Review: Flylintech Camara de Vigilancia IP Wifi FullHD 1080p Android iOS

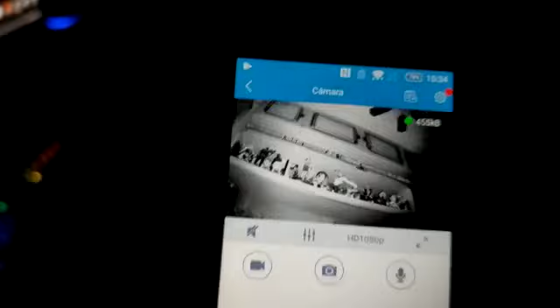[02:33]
Entra el modo de visión nocturna Y aquí podemos ir girando la cámara